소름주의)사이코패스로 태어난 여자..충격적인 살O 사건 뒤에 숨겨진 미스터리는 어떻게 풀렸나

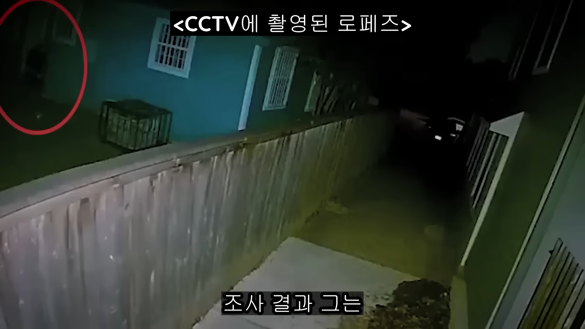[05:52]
조사 결과 그는 사건 당일 새벽 2시 19분경에 제이미가 살고 있는 동네에 도착하였고 그의 집 근처에 비어있는 주택이 있다는 사실을 이미 알고 있는 듯 그곳에 자신의 트럭을 주차한 뒤 집 안에서 아침이 되길 기다렸는데